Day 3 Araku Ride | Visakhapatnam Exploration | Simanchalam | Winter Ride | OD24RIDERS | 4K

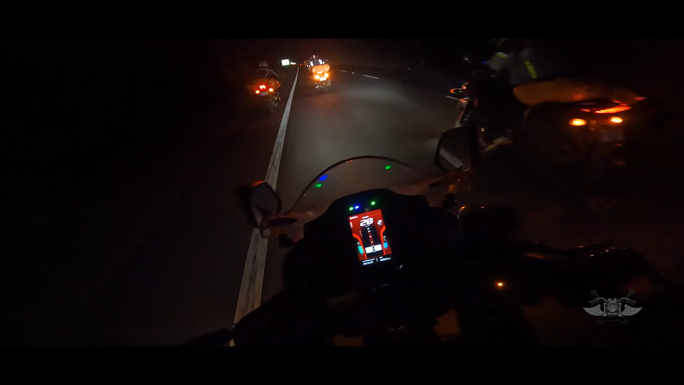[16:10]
विजे नगरम वाला रोड है यहां से एक्राउंस और 16-18 किलोमेटर्स बचा है कि अभी नगरम यहां तेल डालना मंगता गाडी फूड फूड फूड अभी हम दिजे नगरम पहुंग जा है